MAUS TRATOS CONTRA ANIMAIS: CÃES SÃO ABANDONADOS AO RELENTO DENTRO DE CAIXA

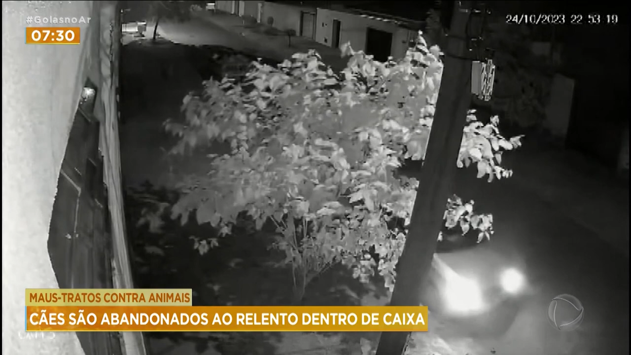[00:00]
O vídeo da câmera de segurança mostra que o motorista para o carro. Uma mulher desce e pouco tempo depois conta com a ajuda de uma criança para tirar uma caixa que é abandonada.